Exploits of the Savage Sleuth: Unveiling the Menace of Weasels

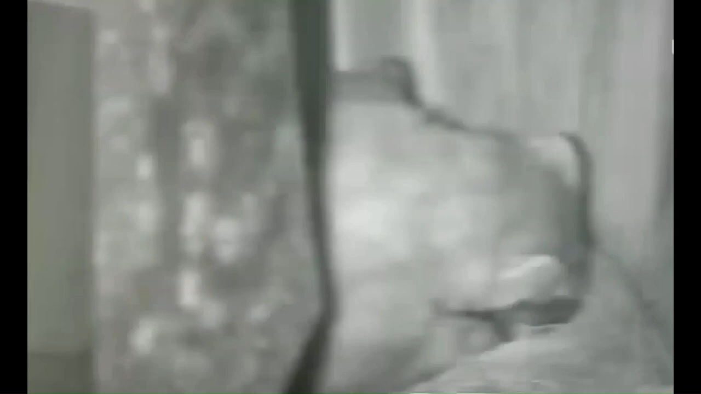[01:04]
Weasel attacks a bird's nest. Weasels mostly hunt at night and this weasel had this bird's nest as its target.
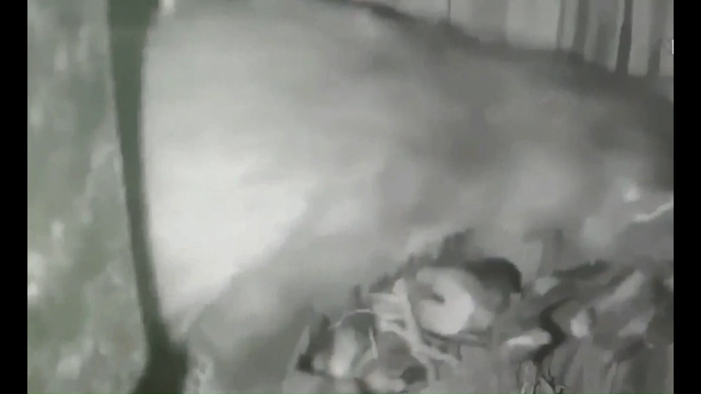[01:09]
In this footage, when the mom leaves the nest,
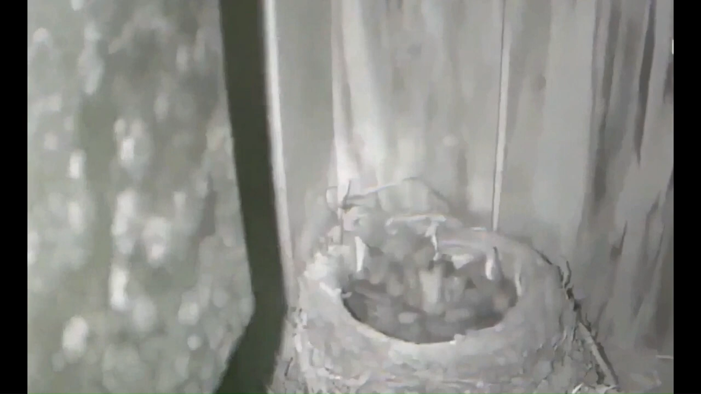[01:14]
the weasel took its chance and paid the nest a visit, killing and eating all the baby birds.
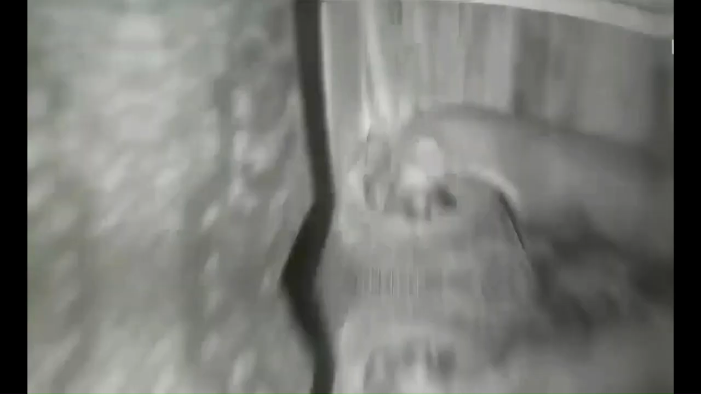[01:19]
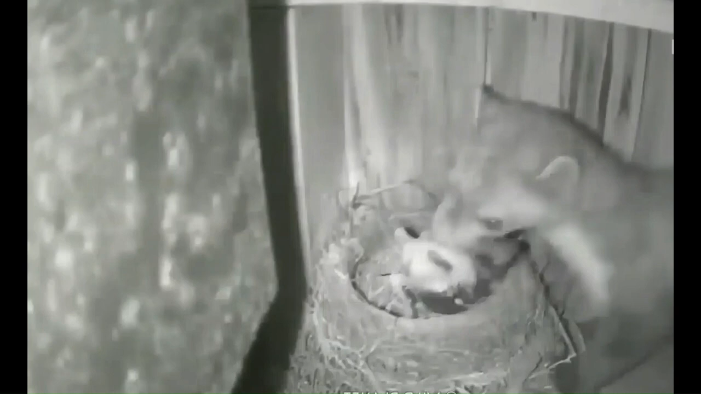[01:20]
They were screeching for help as each one was being attacked. The weasel ate all the baby birds and went on its way.
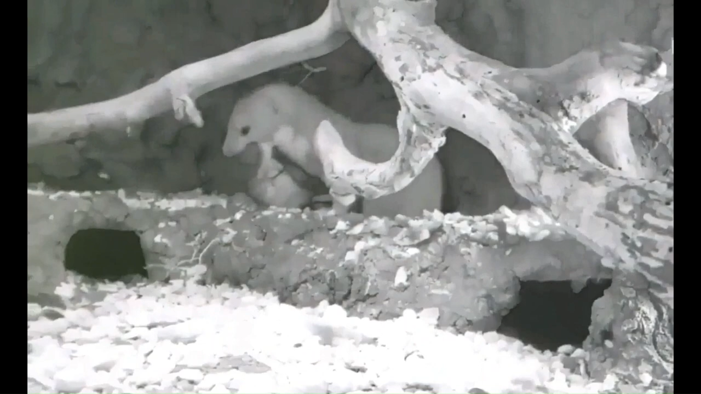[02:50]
In this footage the weasel can be seen raiding a neighboring den and taking whatever it finds along with the den's owner.
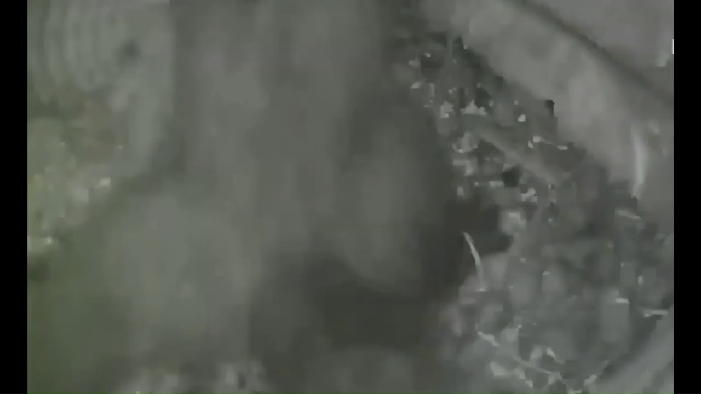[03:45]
Again it was nighttime and this weasel was hunting for food when it came across the Kestrel family.